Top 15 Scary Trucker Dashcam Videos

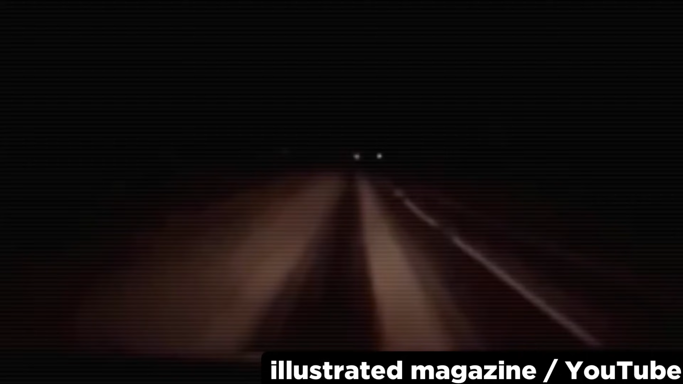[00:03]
Nighttime in Russia YouTube channel Illustrated Magazine published yet another crazy Russian video in November of 2013. Get ready for it. A highway in the darkness of night, some light music headlights the road. And then, out of nowhere,
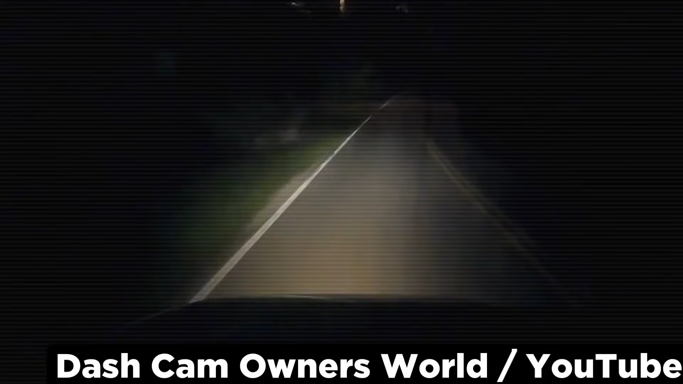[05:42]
Nightmare Alley This video, published by Dashcam Owners World in April of 2018, shows what it's like to cross paths with something not only unexpected, but altogether surreal. The driver is cruising across some back roads, no other light source in view but his own headlights when, all of a sudden, a woman dressed in white comes into view. On the ground, a dark streak draws a path to where she stands, as if something wet stains the road, and her right hand is making a jabbing motion.
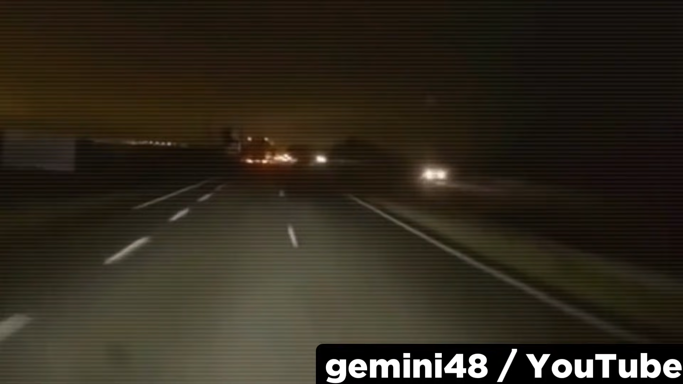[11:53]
Mob Mentality We've talked about this event before in a previous video, but since then we've been able to uncover more footage of this extremely scary situation. A trucker is cruising down a dark highway at night with another trucker ahead of him.